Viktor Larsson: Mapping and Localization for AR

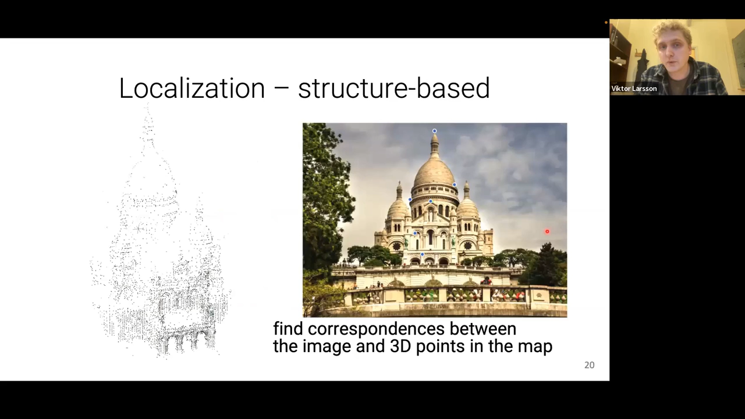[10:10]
So what we do is essentially we find correspondences between our image and our map. And we use these to sort of figure out how we should place the camera so that when we project in, we get the correct pose.
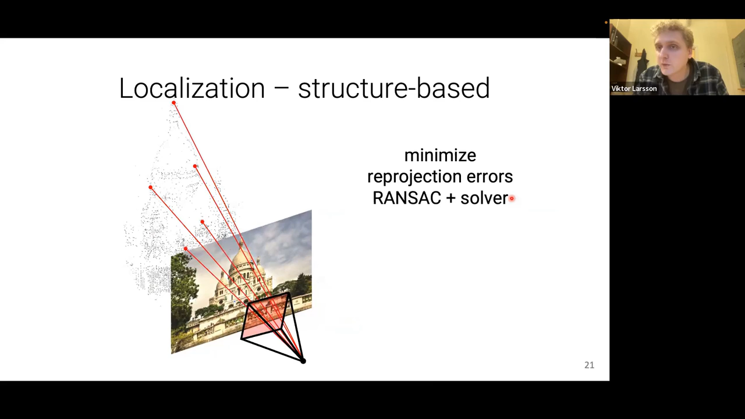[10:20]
And this is done in some robust manner because we get a lot of outlier correspondences.
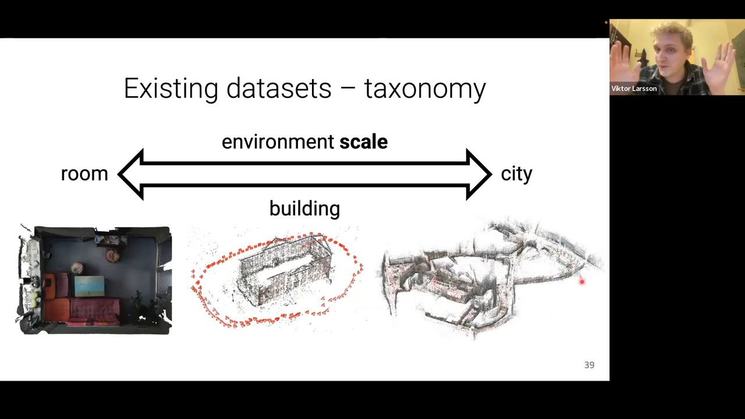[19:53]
A lot of data sets are like room scale, but there are a few that goes up to like city scale. So this is the city of Aachen or like a part of a city of Aachen, I guess. If you have a static environment, so if all of your images were captured like in a homogeneous kind of way, like all looks similar.
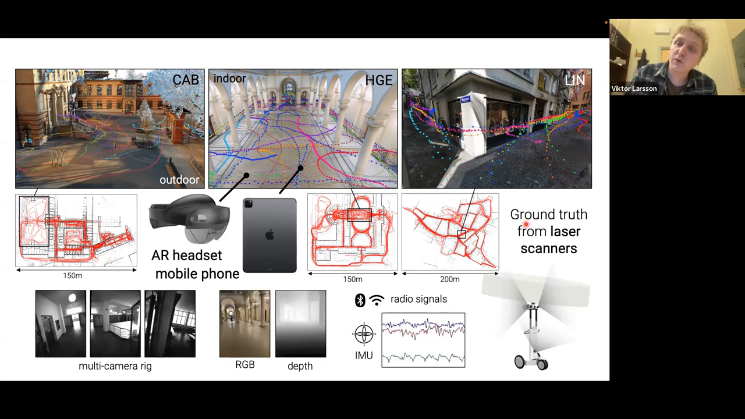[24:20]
And then for ground truthing, we used this sort of high-quality laser scanners to generate really high-quality reconstructions of listens. So let's look a bit about the raw data.
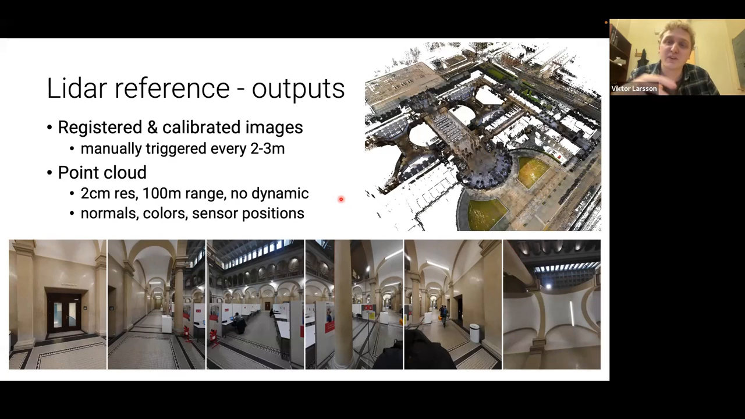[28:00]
But this, this LiDAR, this is used to make sure we get an accurate ground truth. So this is sort of like to help us register all of the AR devices to the same coordinate system. We leverage these LiDARs because these are much more accurate than what we would get from the camera salon.
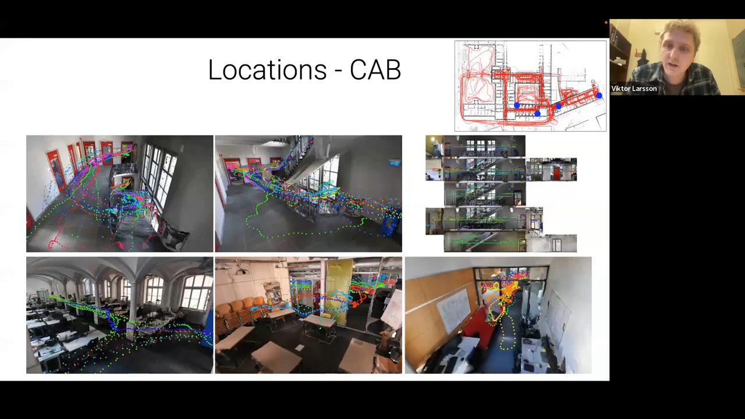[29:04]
We have this kind of like computer labs, for example, which is very, very messy. We have a messy kitchen area, some office. We have a lot of corridors, which are quite challenging for visual localization because we have a lot of sort of like visual aliasing where sort of everything looks the same, but like shifted by one door. Right. And all of course, you have like these kind of corridors of multiple floors and it's quite different, quite difficult even for humans. If you, even if you've been to this building a lot of times, if you get a picture like this,
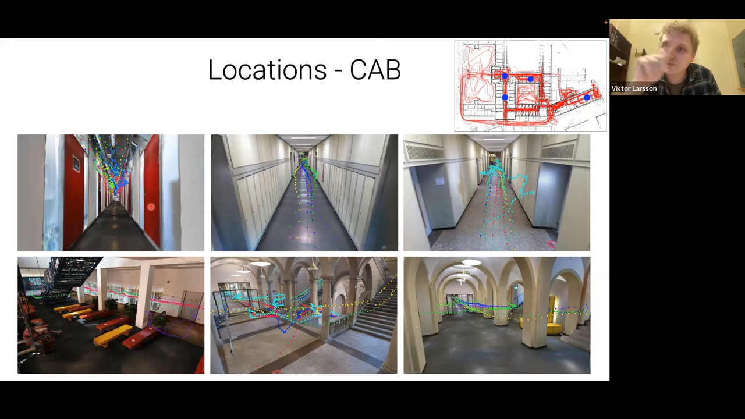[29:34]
you have very few sort of distinctive points that you can use to sort of localize where you are. We also have some outdoors. This is essentially walking around the building. And if you worked with the ETH 3D data set, that was like five or six years ago. So this is the facade scene from that data set.
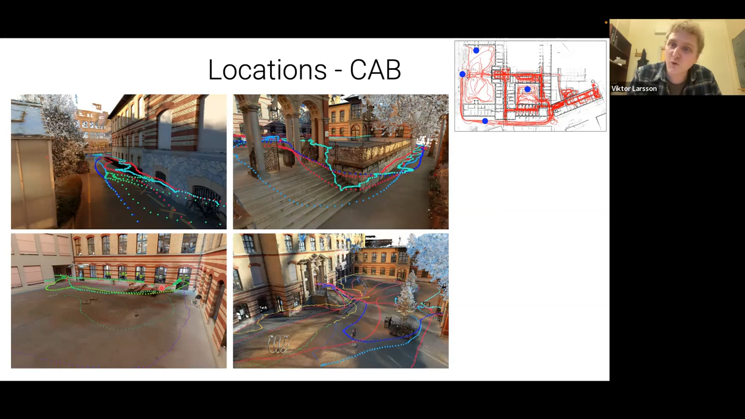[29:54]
And this is the courtyard scene. If you worked with this, I don't know. For the main building, we have a lot of symmetry. So these two images are actually captured in different places of the buildings. The building is essentially symmetric over here. These are on opposite sides. And I could honestly not tell you which side is which, even though I've been in this building many times. And similar here, this is also a symmetric and we have a lot of these sort of repetitive elements in the structure,
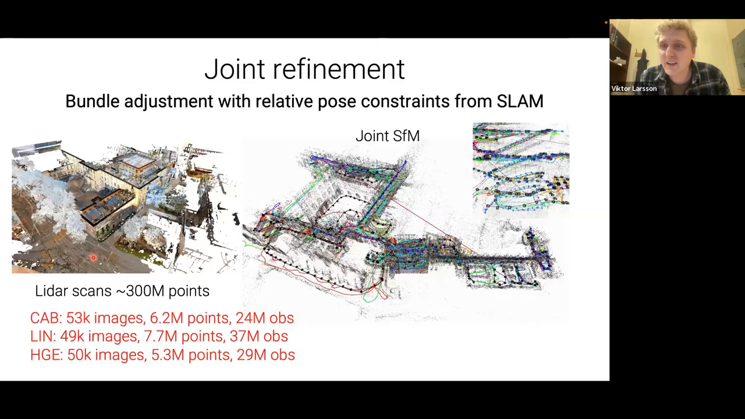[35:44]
And this gives us a very accurate poses. So essentially, for all of the, for every frame captured by the augmented reality devices, we have accurate ground hood poses.
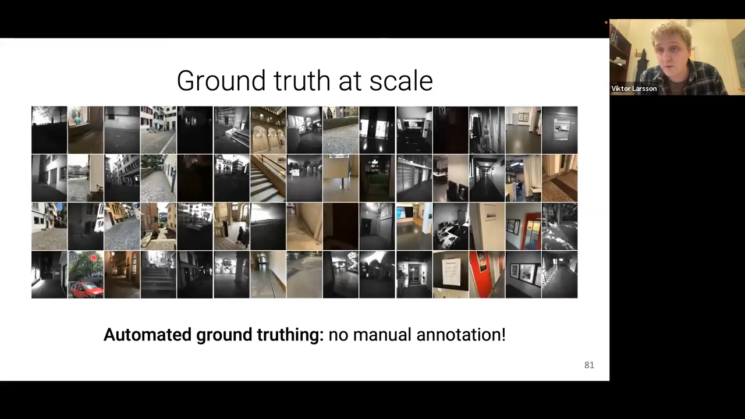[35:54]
And since we have the mesh, we also get depth. We can just project the mesh into the images.
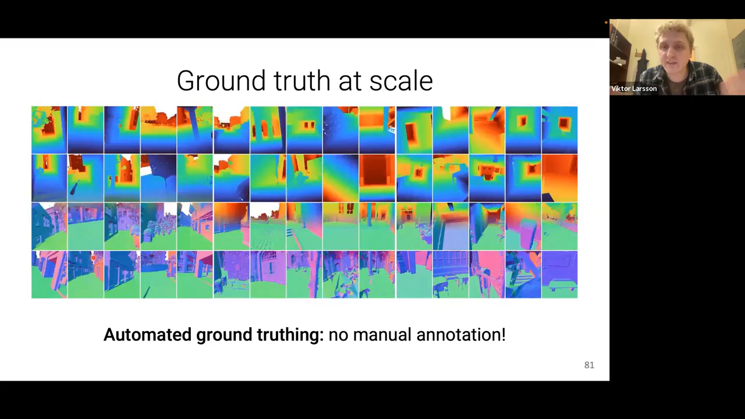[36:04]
And of course, we get normals as well, or whatever you can get from the mesh, right?
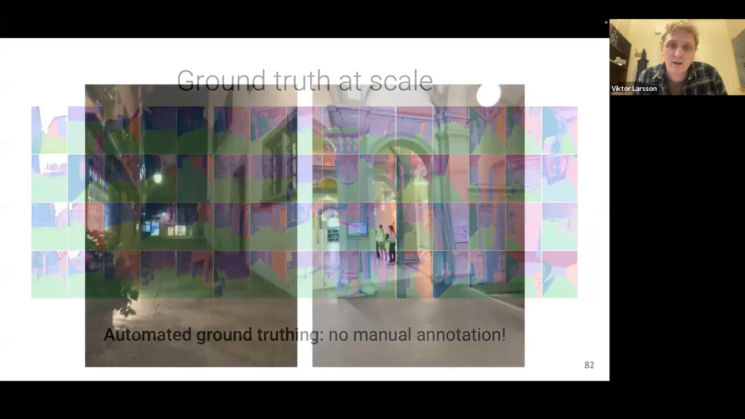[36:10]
And like, we don't have a lot of quantitative motivation for why our ground truth is very accurate,
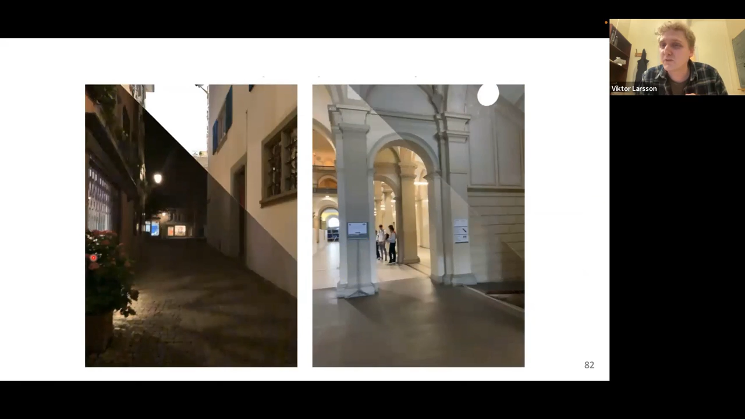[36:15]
but we can do things like look at rendering
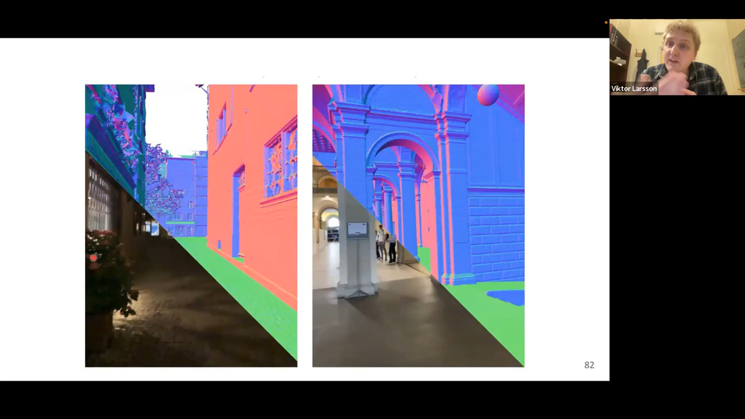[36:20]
the mesh versus looking at the images, right?
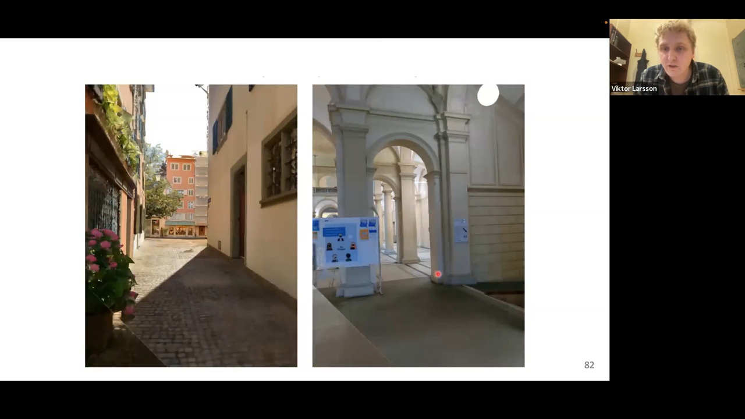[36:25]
So you can see this is the mesh, for example, and this is the actual image. And if you look here, like it seems to align quite well,
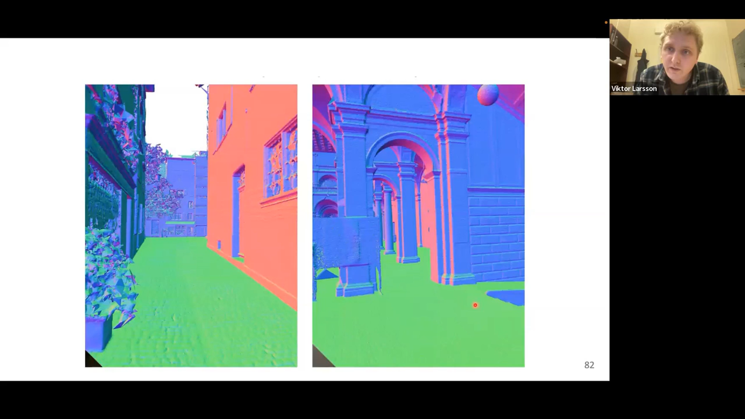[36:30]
when we sort of switch between them.
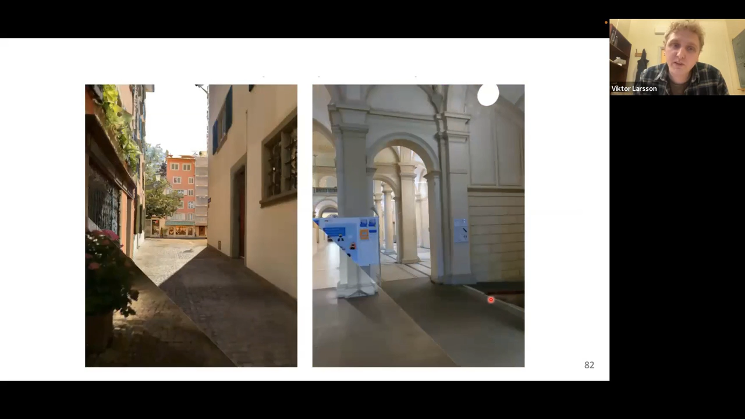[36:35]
So we are quite confident that the ground truth is quite accurate,
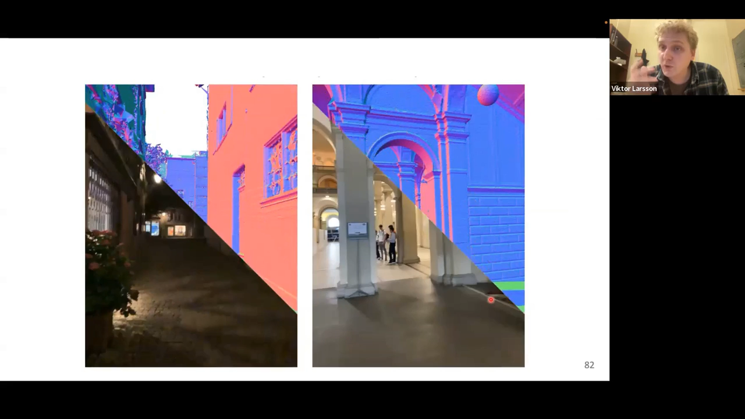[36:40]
like the poses for the devices are quite accurate, because we do this kind of visual inspection. In addition, we have other data.